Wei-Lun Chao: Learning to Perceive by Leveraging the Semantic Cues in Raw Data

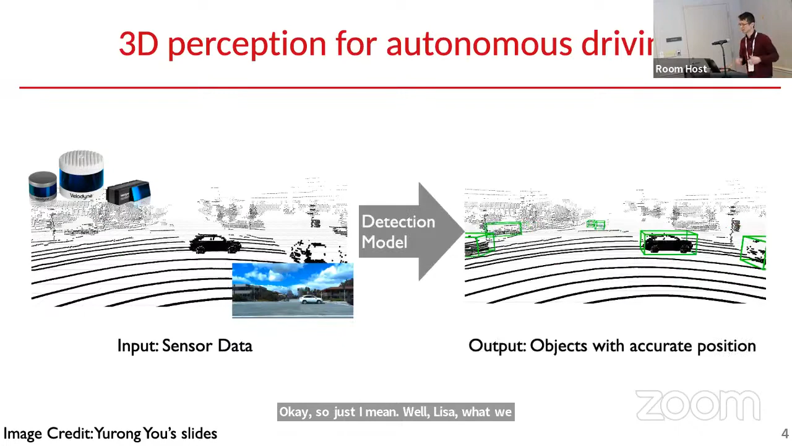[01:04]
Very much you have sensitive signal coming in like LIDAR signal or maybe camera, and you want the model, the precision model or detection model to output very accurate position of all the traffic participants,
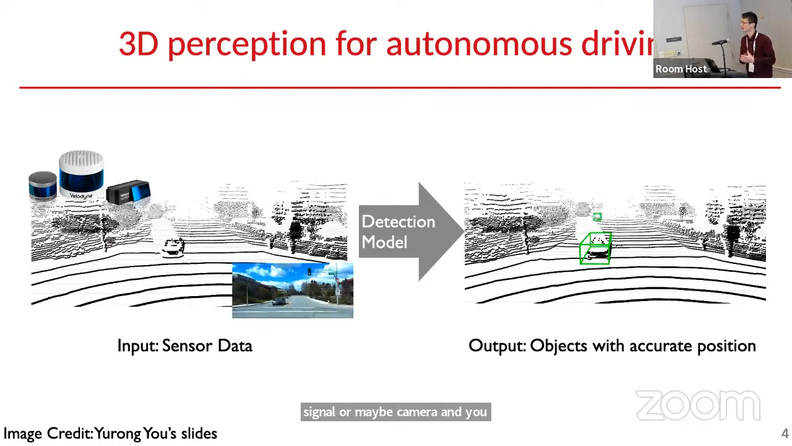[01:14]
right? This is the goal we want to achieve, right? However, doing so have several challenges and it's long time challenges. And the first really, well, labeling data, give me a second.
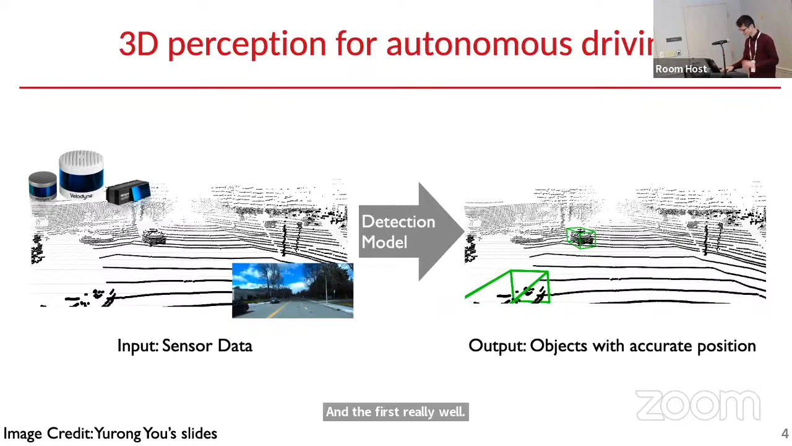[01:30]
Yeah. The first change you really, well, labeling data is pretty tedious.
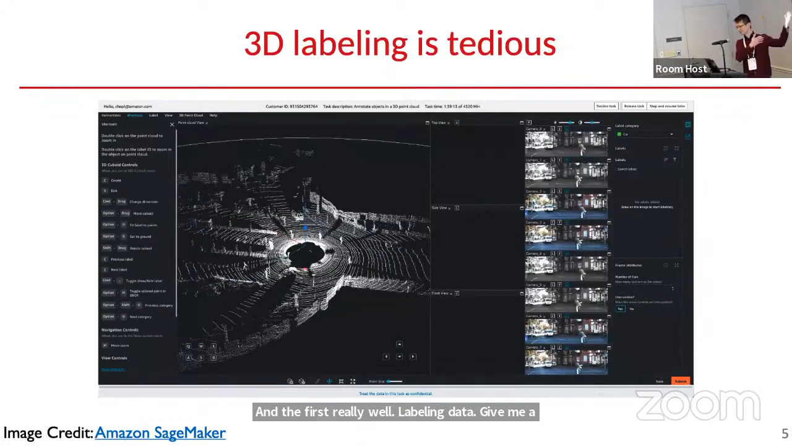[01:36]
So I'm playing the videos here. Like if you want to label just a scene with like, maybe like 10 cars, 10 pedestrians, you can see that even labeling one option, maybe take you 10, 15 seconds, not to mention the whole thing, right? So it will take a lot of time to label data.
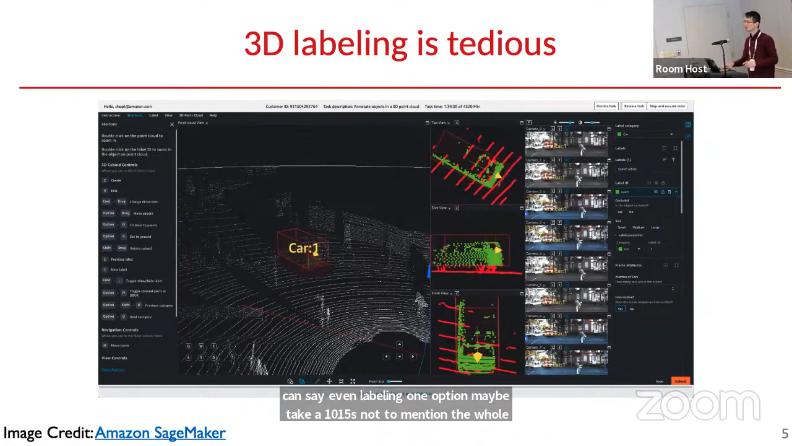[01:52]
And you may say, okay, we just labeled it once. That's it, right? What's the matter? But we also know that at the same time from the hardware, people are advancing different sensors, right? So for example, Levenside is the sensor that everyone probably are very familiar with, like those 360 LIDAR, but they are also frontal view LIDAR, right? And their point patterns are very different,
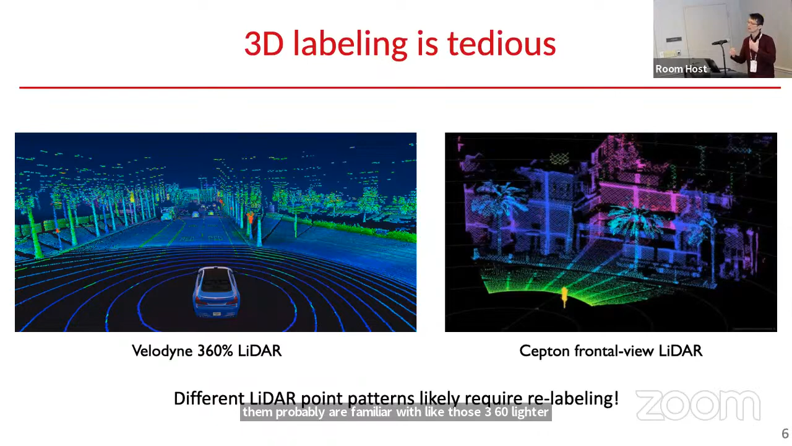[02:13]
which means when you go from one sensor to the other, you may need to relabel data again, so as to train 3D perception systems. Okay. So even though you do have very good data, maybe after you train the model, they are still challenging inherently in 3D perception. So I'm playing a, I mean, a little old algorithm here, like four years old, but it's still very popular algorithm point, RCNN. So we train it, we apply it to the environments, and I play with several bounding bugs here.
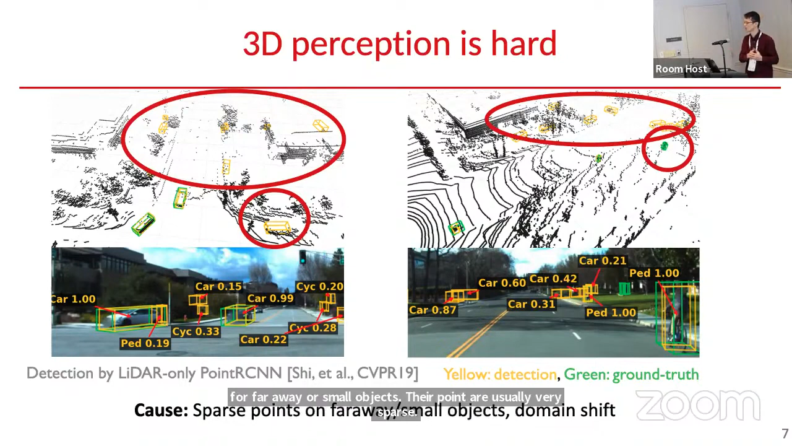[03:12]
The reason is because for far away or small objects, their points are usually very sparse. And not to mention when you have domain shift, for example, you train your model from one environment applied to the other. Well, for far away objects, your accuracy will drop severely, right? So these are inherent changes for 3D perception.
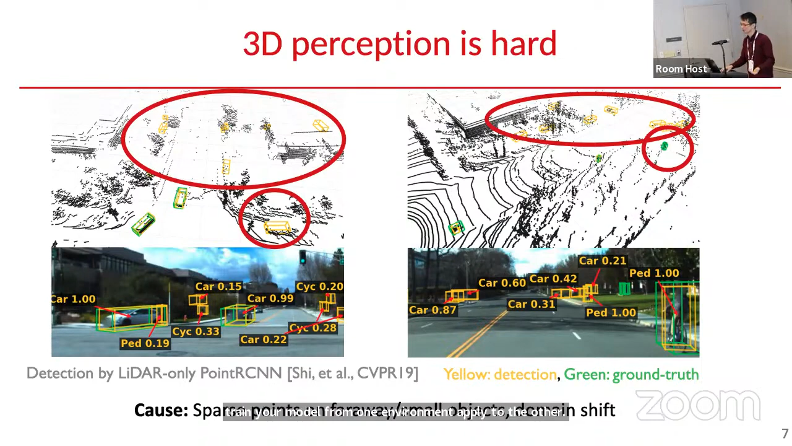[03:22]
Let me play with one example. So Levenside is a whole point cloud, and I specifically zoom in to a particular position. And I place a green box there. So my question is that, to you, is that a car traffic participant or not, right?
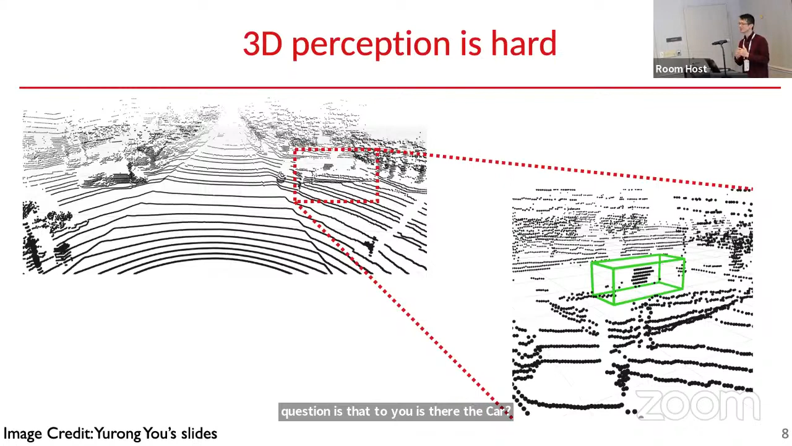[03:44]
So from a single LIDAR scan, it's probably a little bit hard to tell, right? But if we really take a look, well, it's actually not a car. It's just a steady sign, right? However, from LIDAR, we can see, if you just follow one single LIDAR scan, there's inherited ambiguity there.
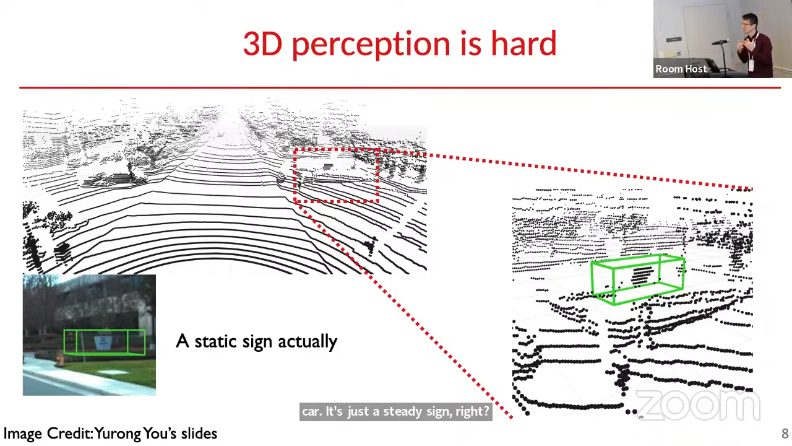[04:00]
So this is why, I mean, 3D perception is challenging. Okay. So just to summarize, what are the changes that we try to solve first?
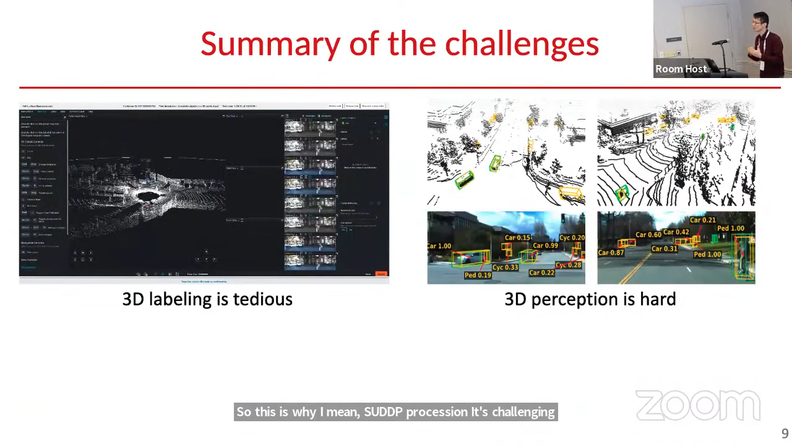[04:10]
Well, labeling 3D data for training, 3D perception detection algorithm take lots of time. And second, even if you can train a model,